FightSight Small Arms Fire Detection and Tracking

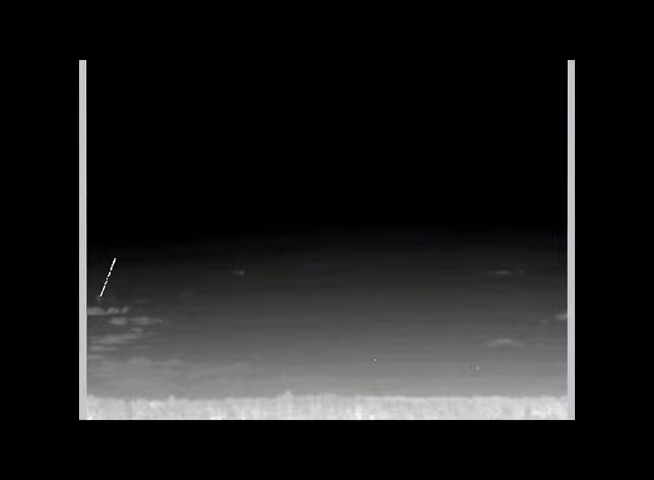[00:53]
The system does not require line of sight with the weapon's source, nor does it need to sense the projectile's pressure wave.
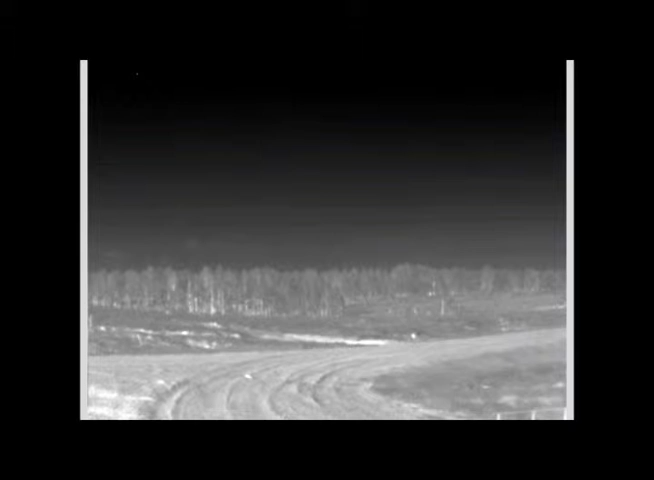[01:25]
FightSight algorithms track bullets from moving vehicles using advanced image and location registration techniques.